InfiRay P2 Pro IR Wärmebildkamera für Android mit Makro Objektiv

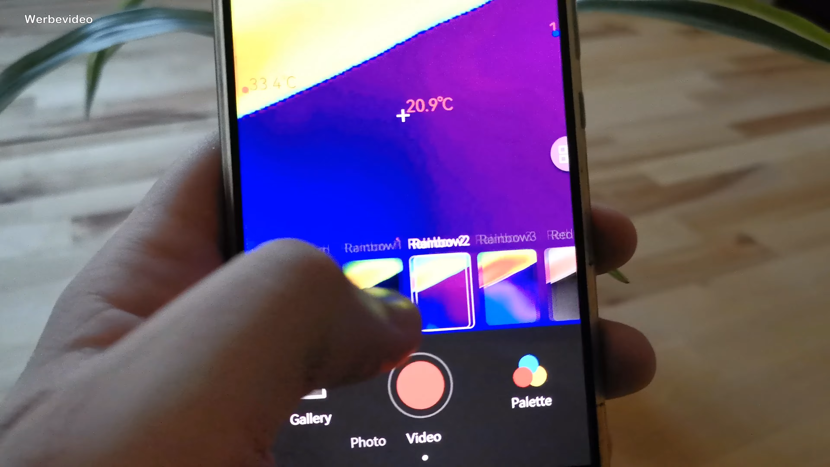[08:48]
On screen: spot 20.9°C
Das heißt, ihr habt hier die Möglichkeit, verschiedene Farbspektren dann auszuwählen. Unter anderem auch schwarz-weiß.
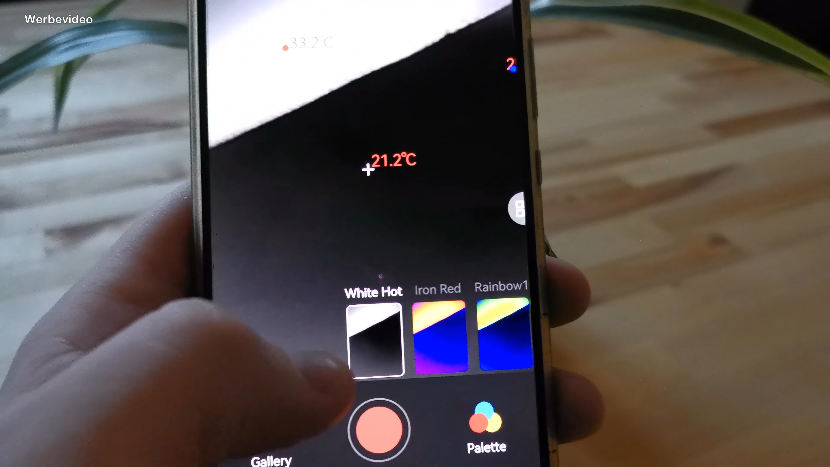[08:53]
On screen: spot 21.2°C
Ist vielleicht auch für Night Vision ganz okay. Jetzt müssen wir natürlich hier einmal
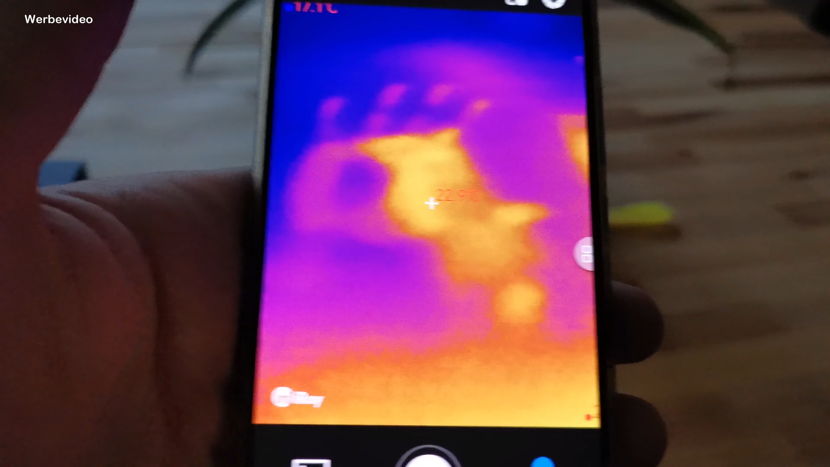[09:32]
Und da, wo das Handy eben gelegen hat, da ist auch ein bisschen Wärme zu spüren.
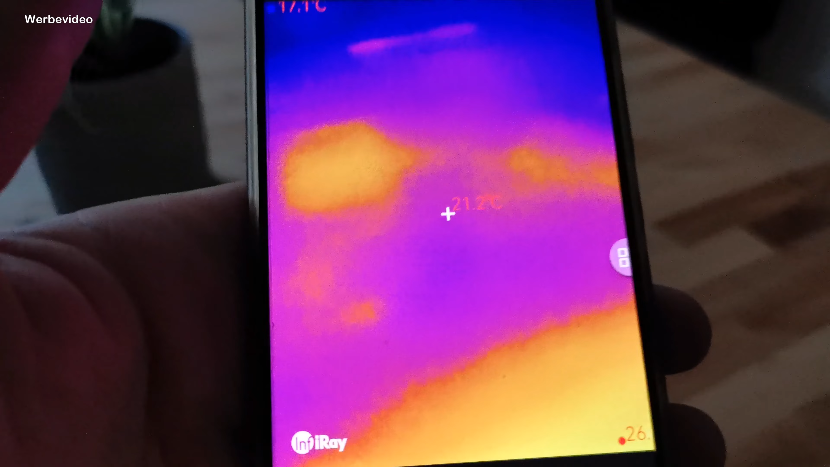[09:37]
On screen: spot 21.2°C
Also könnt ihr theoretisch sogar auf Spurensuche gehen und sagen, naja,
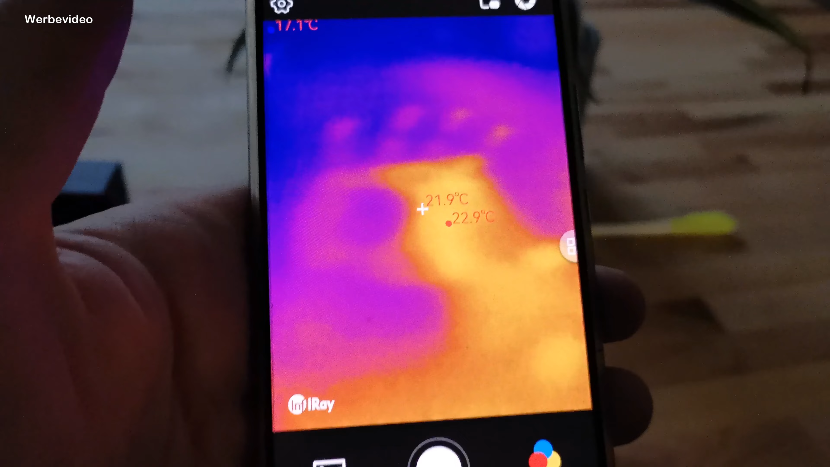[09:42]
On screen: spot 21.9°C, max 22.9°C
mal gucken, ob da eben vor kurzem irgendjemand an meinem Plätzchen gesessen hat.
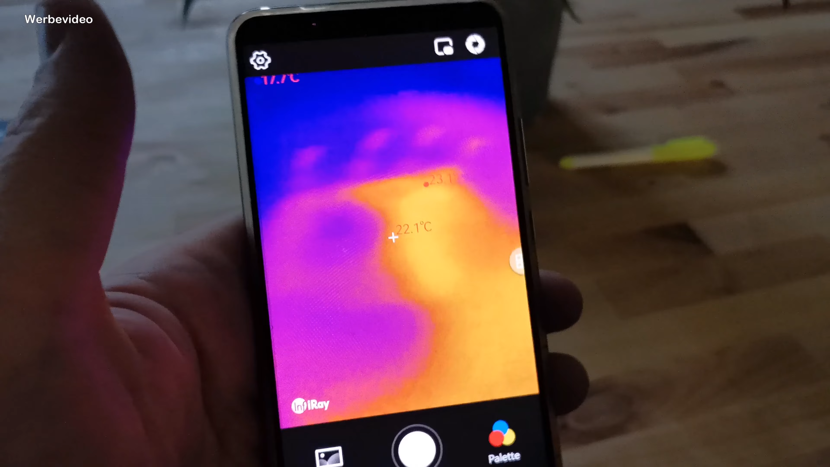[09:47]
On screen: spot 22.1°C
Es ist also wirklich interessant, was diese Geräte und vor allen Dingen auch mit dieser Auflösung hier, was damit heutzutage alles so möglich ist.
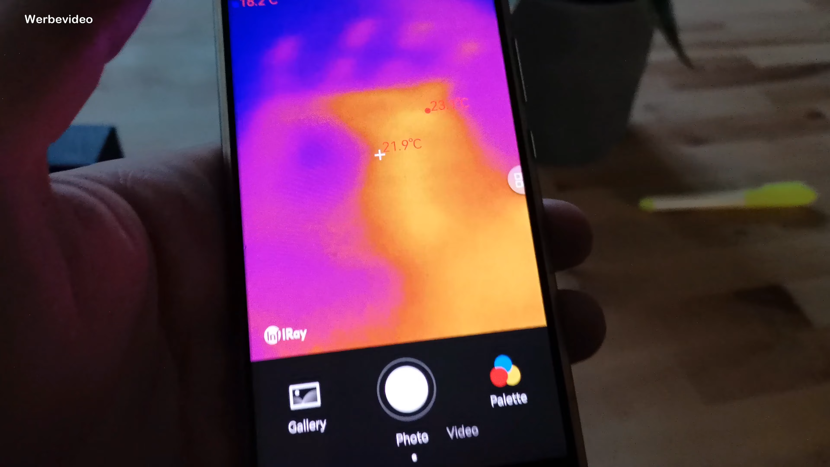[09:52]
On screen: spot 21.9°C
Ich filme das jetzt hier natürlich vom Display ab.
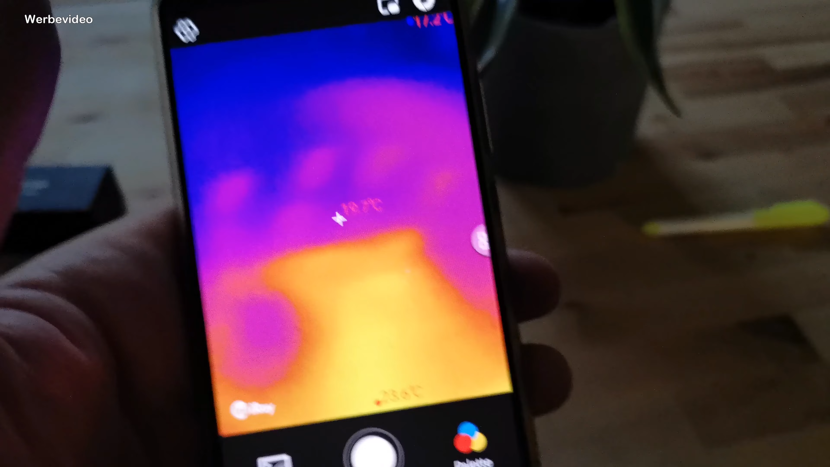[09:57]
Ist natürlich nicht ganz so scharf, wie ihr das sonst seht. Also wenn ihr da live drauf guckt, ist das nochmal wesentlich schärfer, das Ganze.
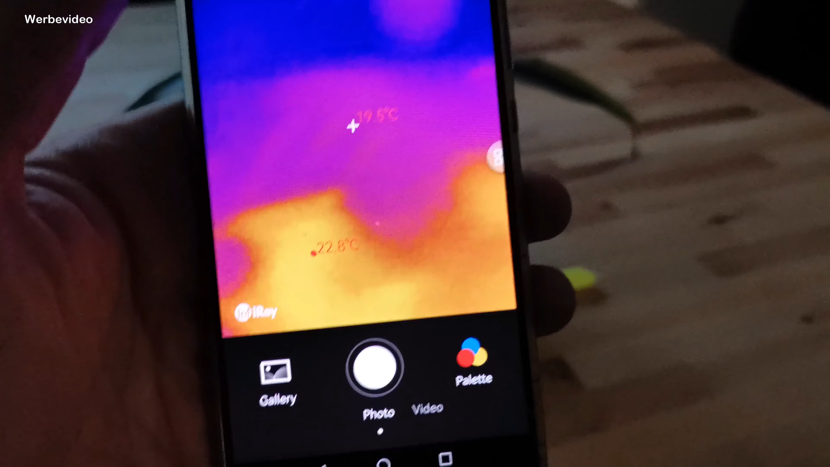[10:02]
So, dann können wir das Ganze mal an einem 3D-Drucker testen.
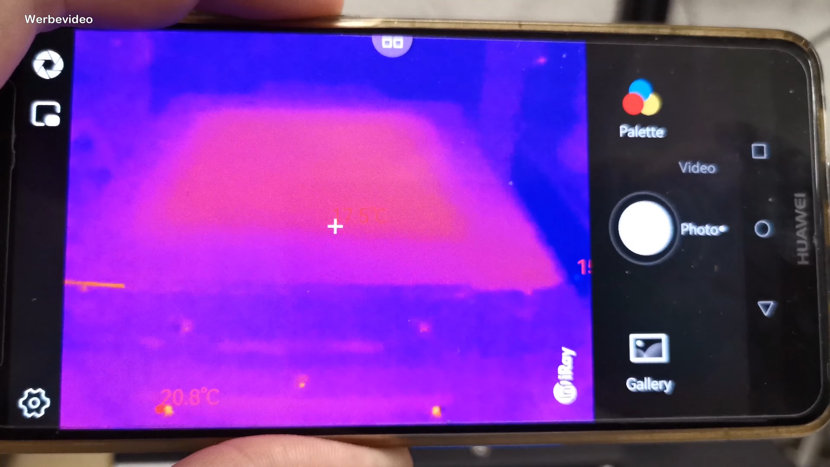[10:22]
Und so könnt ihr dann zum Beispiel auch, jetzt wird es ganz deutlich, schaut euch das mal an, und da seht ihr auch die Temperaturunterschiede, die werden jetzt hier ganz deutlich angezeigt.
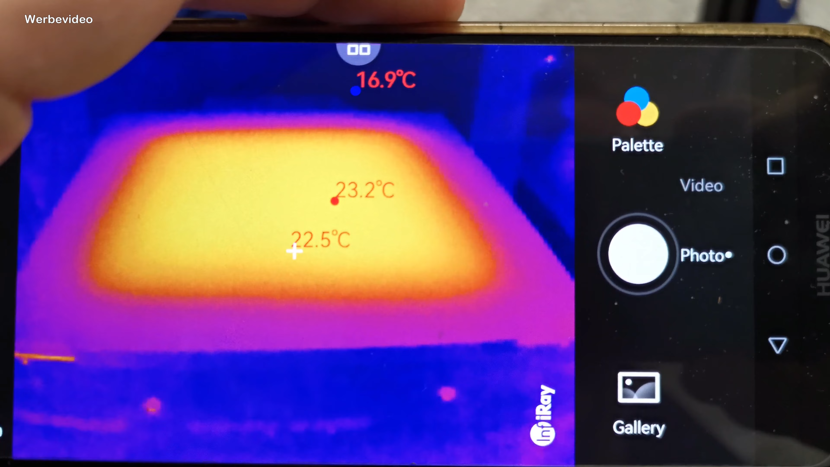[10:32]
On screen: spot 22.5°C, max 23.2°C, min 16.9°C
Heizt von der Mitte her. Und so könnt ihr dann auch elektrische Geräte halt überprüfen, ob irgendwo dann irgendwas zu heiß wird.
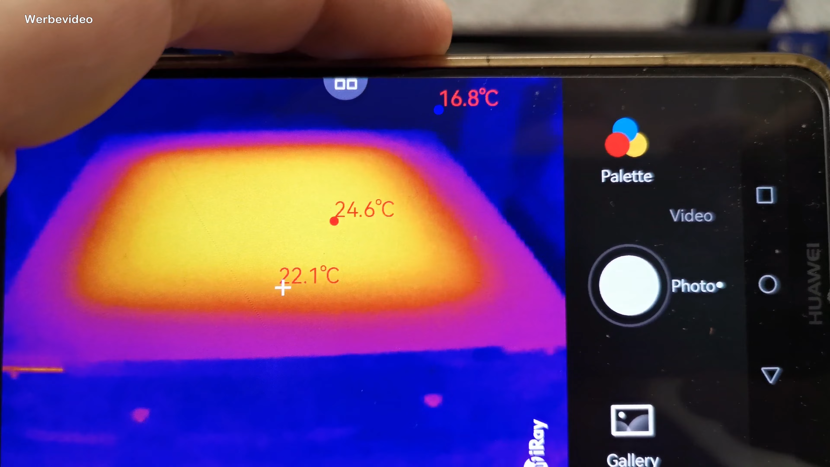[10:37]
On screen: spot 22.1°C, max 24.6°C, min 16.8°C
Ihr seht, jetzt haben wir hier 25 Grad Temperatur.
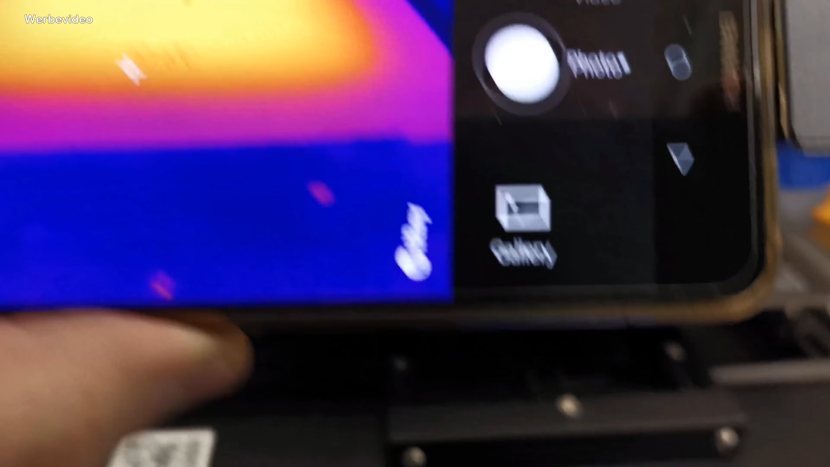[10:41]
Und er zeigt mir hier tatsächlich 26 Grad an. 26,7 Grad.
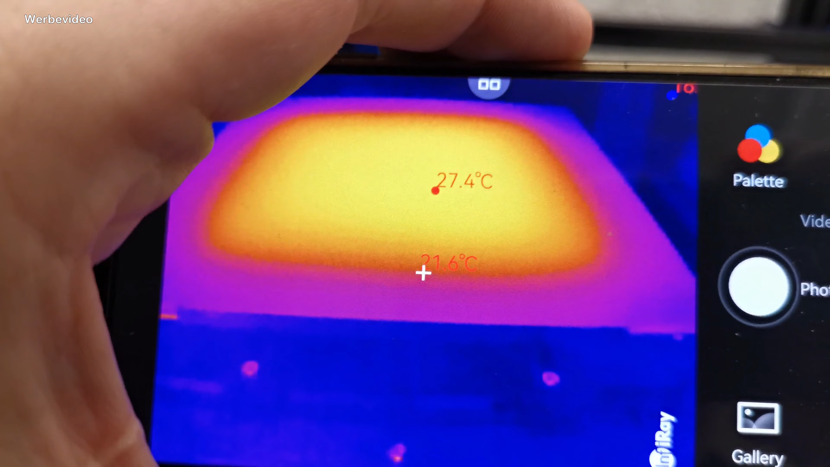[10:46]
Jetzt sind wir hier bei 27, 28 Grad. Auch das zeigt unsere Thermalkamera an.
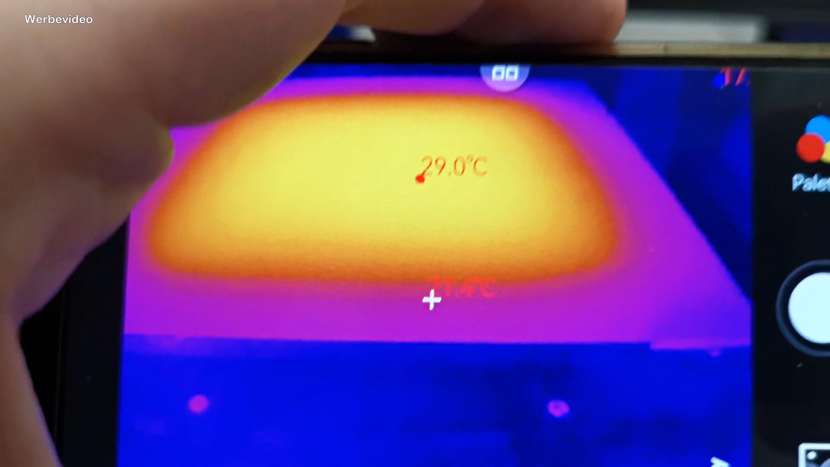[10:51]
Also scheint sich das hier auch zu decken.
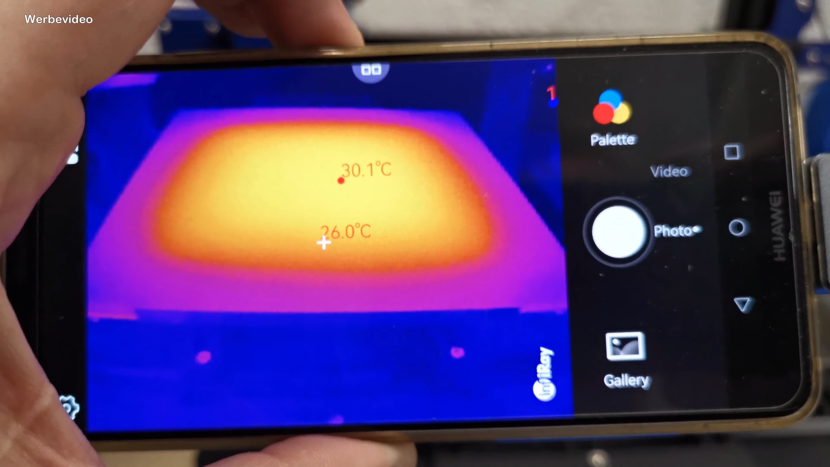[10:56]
Hier schauen wir uns das Ganze nochmal bei einem laufenden 3D-Drucker an.
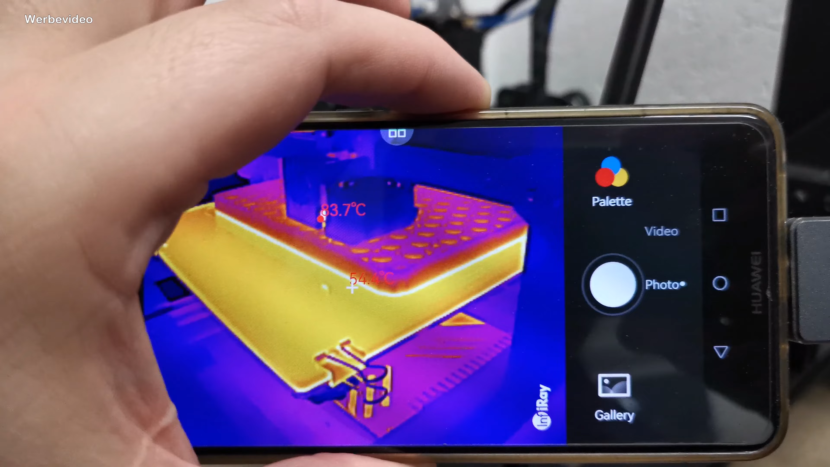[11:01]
Also wirklich super interessant das Ganze. Hier unter ist das Netzteil.
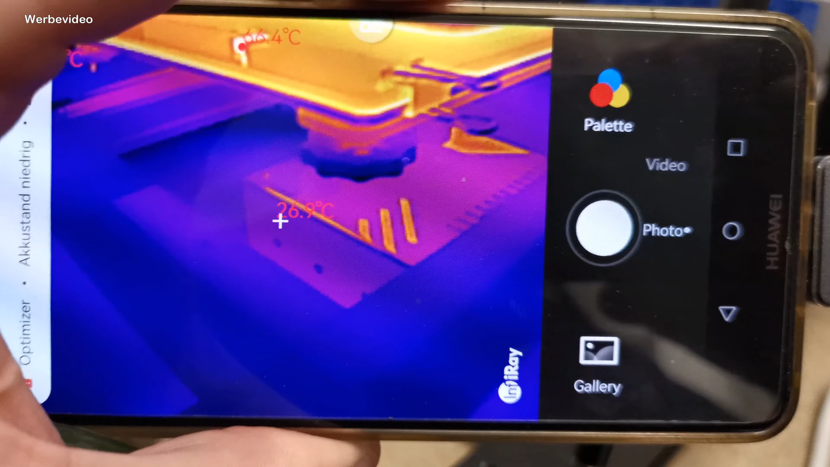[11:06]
Auch das strahlt ein bisschen Wärme logischerweise ab. Und auch hier im Hotend sehen wir, dass es da heiße Teile gibt.